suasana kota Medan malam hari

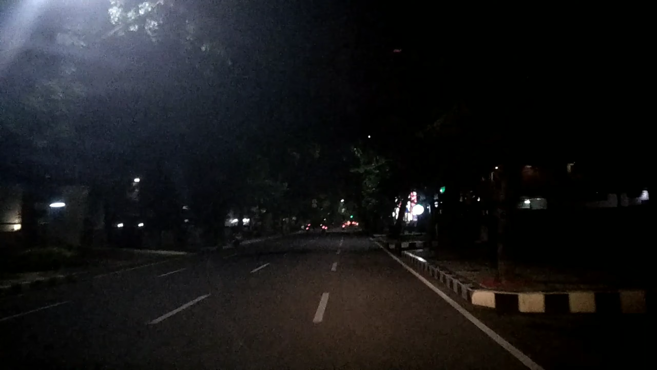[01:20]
Di sebelah kanan ada Starbucks Jalan Diponegoro ya. Di sebelahnya ada Lippo Plaza. Sebelah kiri Rumah Sakit Malahayati. Ini simpang Kejaksaan. Ke kiri Jalan Kejaksaan. Ini Jalan Pengadilan ya.
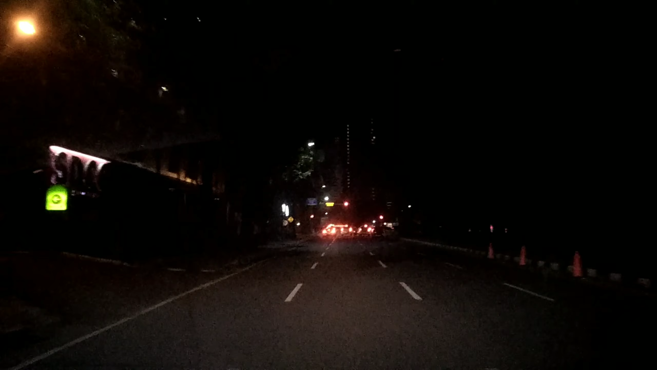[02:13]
Pas di lampu merah Wisma Benteng ya. Ini sekitar jam 8. Jam 8 malam. Suasananya ya seperti ini ya.
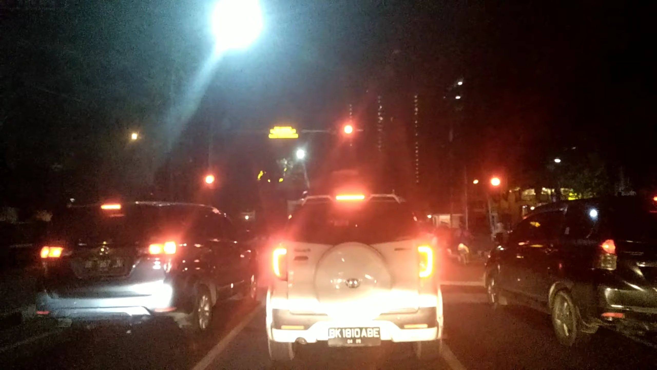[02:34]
Masih ramai. Masih ramai juga ya. Lampu merah.
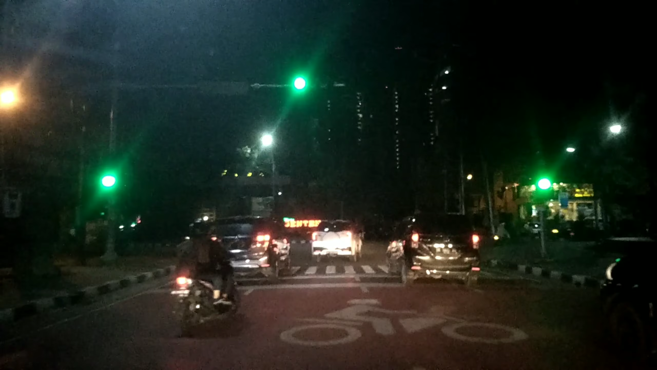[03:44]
Kita belok kanan Jalan Kapten Maulana Lubis.
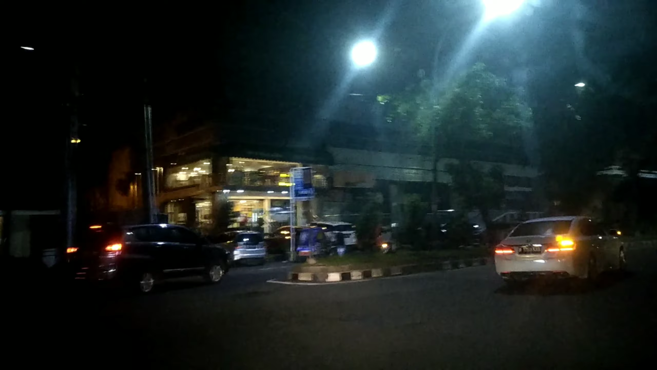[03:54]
Sebelah kiri itu ada Wisma Benteng dan Palladium Plaza ya. Itu ke kanan itu DPRD Kota Medan. Kita lurus saja, terus nah, sebelah kiri ini kantor Wali Kota Medan ya. Ini dia kantor Wali Kota Medan. Tuh, banyak lampu.
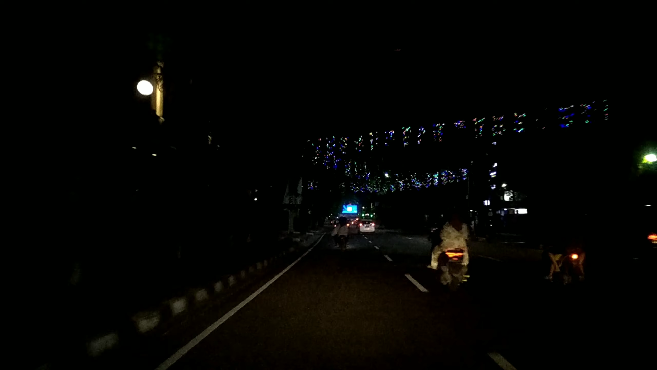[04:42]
Ya, sebelah kiri ini ada Krenaston.
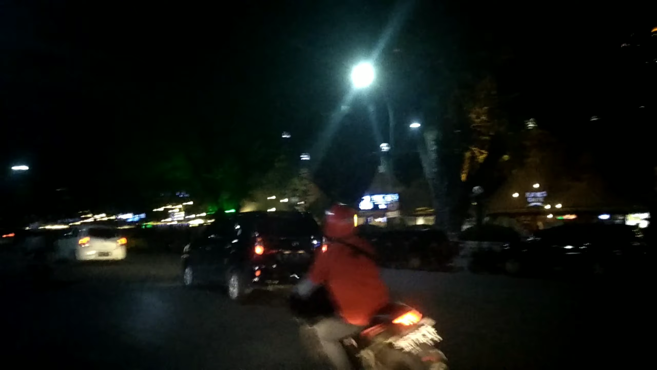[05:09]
Oke, kita putari Merdeka Walk ya. Lapangan Merdeka ini masih ramai.
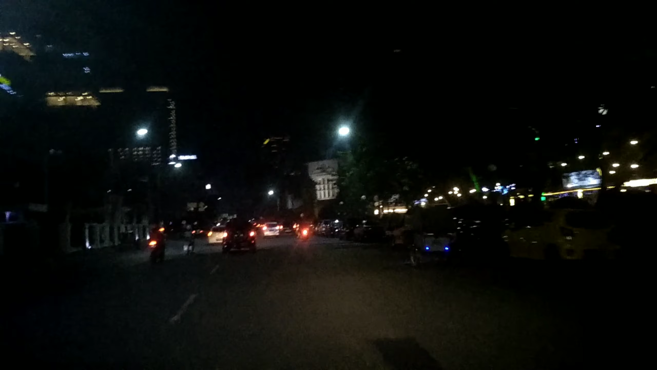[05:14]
Biasanya sebentar lagi setelah jam 9 itu agak ramai lagi.
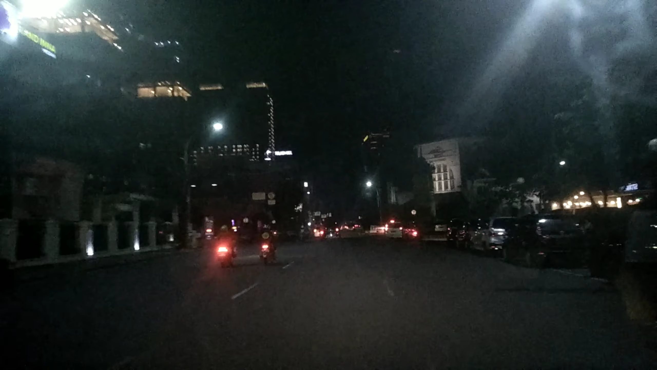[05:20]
Tapi ini biasa, ini kok sepi ya. Mungkin karena hari Rabu sekarang nih.
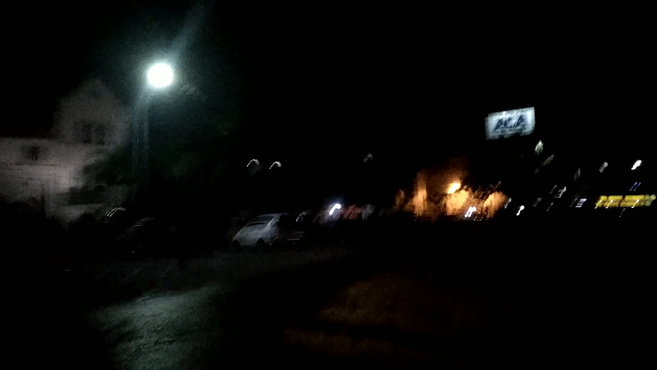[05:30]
Biasanya payah lewatnya sini. Parkir double-double, lapis-lapis. Ini hari Rabu sepi. Sepi.
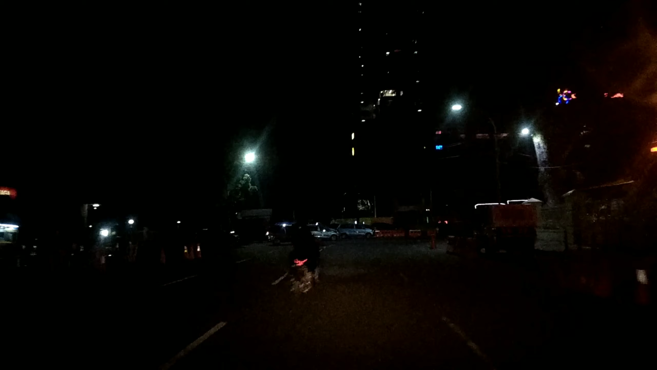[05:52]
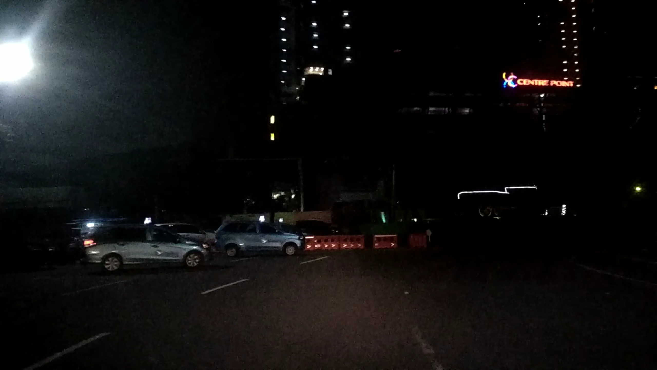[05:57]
Nah, ini stasiun. Stasiun Kota Medan, stasiun kereta api.
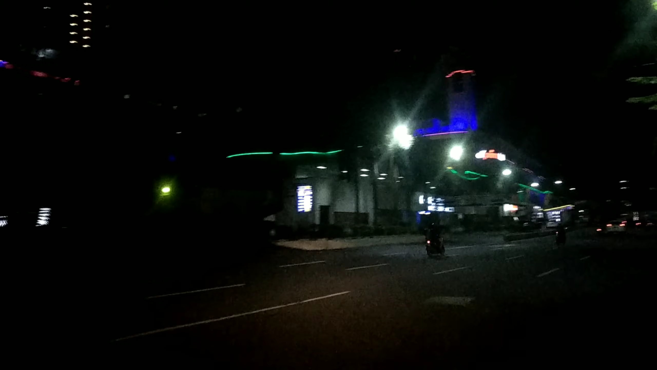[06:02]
Sebelah kiri. Sepi sejak COVID, sejak Corona sepi. Stasiun biasanya ramai terus.
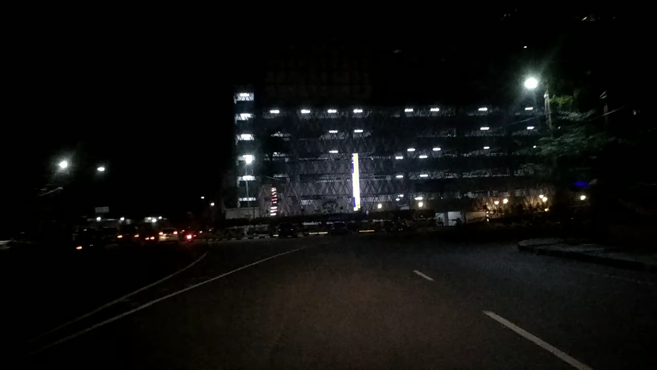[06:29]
Ya, kita putari, putari lapangan Merdeka.
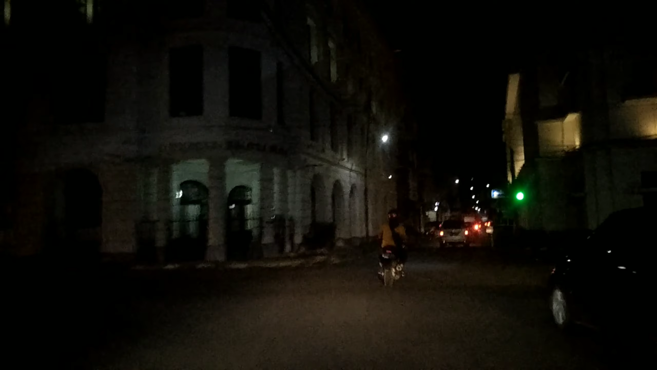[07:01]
Nah, ini gedungnya ini gedung-gedung tua semua.
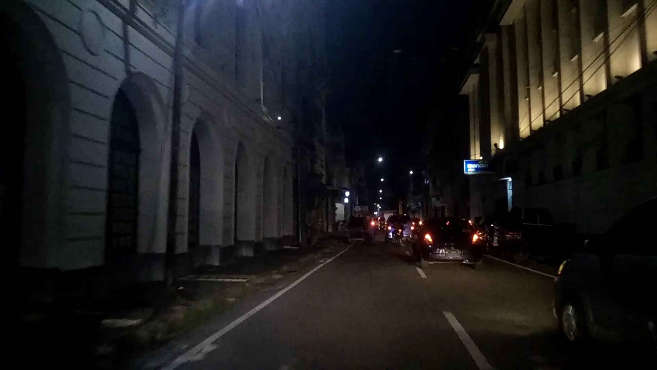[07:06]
Jadi kota tua. Tapi tidak dikelola.
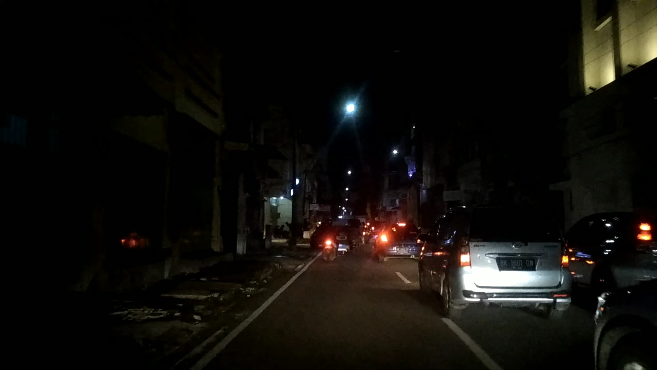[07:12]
Kalau dikelola ya mantap lah paten ini. Biasa di Kota Medan klakson terus.
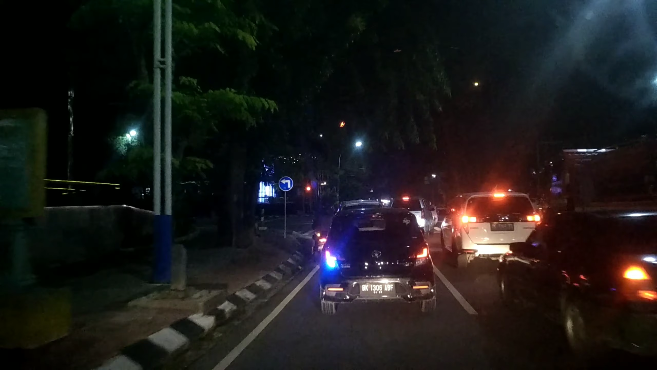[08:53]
CMB Niaga sebelah kiri. Jadi kalau kita belok kiri, sebelah kirinya CMB, sebelah kanannya ini Lippo Plaza. Ini ada rumah sakit Siloam.
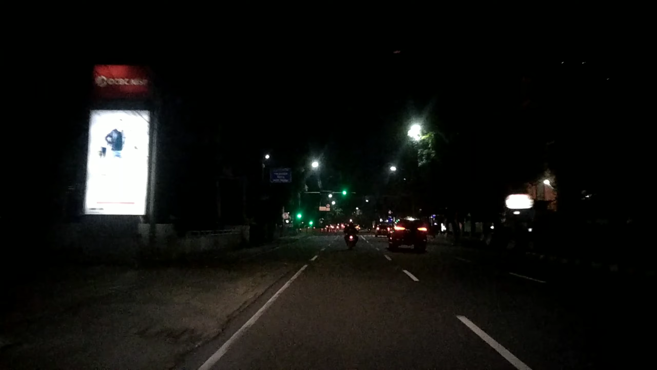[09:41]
Kita belok kiri jalan kiri Palang Merah ya. Belok kanan Zainul Arifin. Di sebelah kanan ini Hotel Danau Toba. Kita kita coba lurus ya, lurus ke jalan listrik.